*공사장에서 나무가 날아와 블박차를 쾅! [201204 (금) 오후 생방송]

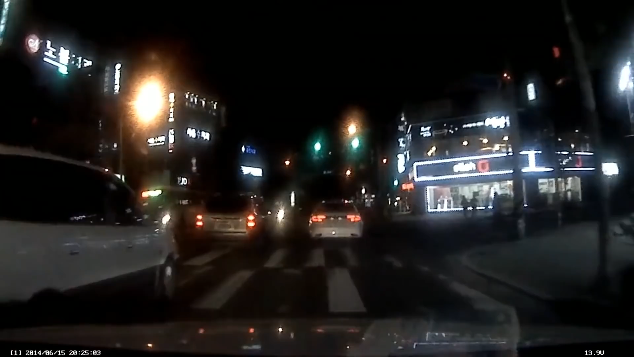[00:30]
네, 횡단보도 보행자를 건너죠? 꺾어서 멈추려고 그랬는데,
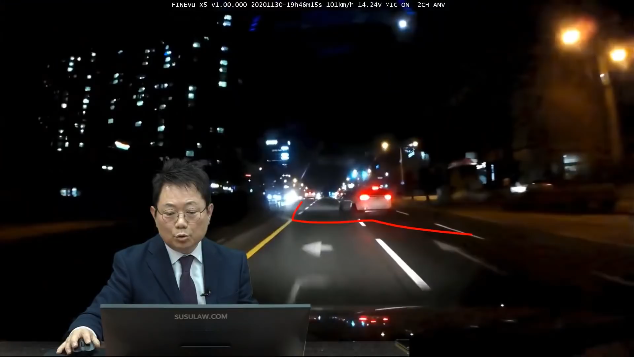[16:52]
요 대각선으로 해서 요 길로 들어가려고 그런 거예요. 그게 속도가 떨어진 상태죠. 속도가 떨어진 상태에서 여기서 들어올 때는 깜빡이 켜고 여기서는 깜빡이 안 켜고 들어오면서 브레이크 꾹 잡으면은 시속 60으로 가더라도 아 그래도 그것도 멈추네. 왜 멈춰? 아이 참나 뒤늦게 발견했나요? 여기서 가려면 쭉 가지 멈추면 나보고 어쩌란 얘기야. 블박차 속도는 아까 시속 100일까지 올라갔어요.